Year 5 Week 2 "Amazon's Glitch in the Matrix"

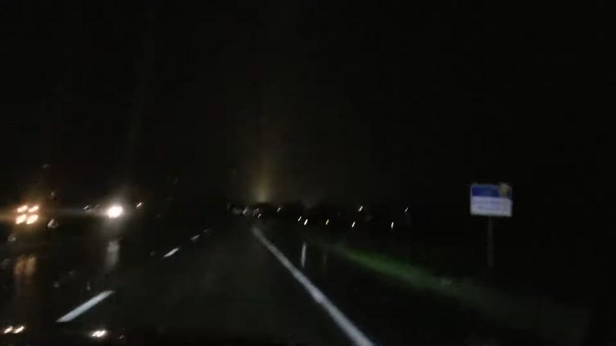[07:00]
Look at this strange pyramid of lights just coming up in the sky up there. It's trying to autofocus on it. It is coming down hard. It just let up a little bit, though. What is that? The power. Is it the Tower of Jesus? That's weird.